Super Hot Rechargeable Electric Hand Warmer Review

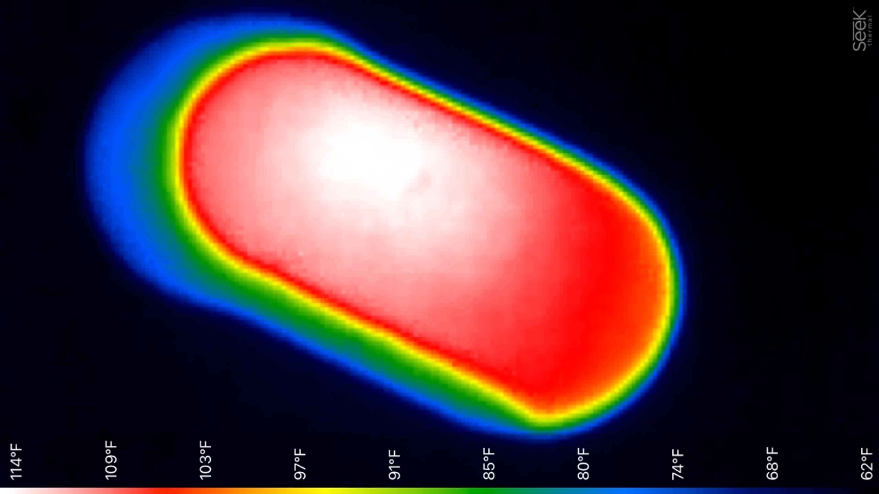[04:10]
On screen: scale top 114°F, scale bottom 62°F
And then where it is white, kind of right in the middle, where you put your hands, that's 115 degrees. So that is like warm water, a hot shower. So it's pretty nice to be able to have that at your fingertips, keeping your extremities warm on a cold day like this. Totally. This thing is working. That is for sure. This thing is great. It's super simple to power on. I love the fact that you can recharge it in a couple different ways.